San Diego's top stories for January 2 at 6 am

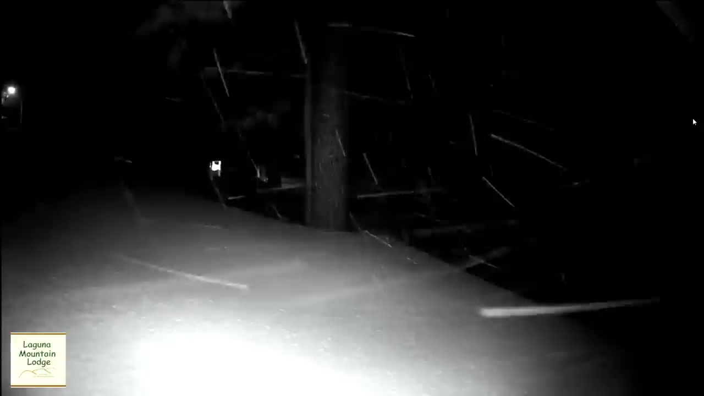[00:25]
Some snow also fell in Julian. So yes, a winter wonderland here on this Monday in some parts of the county.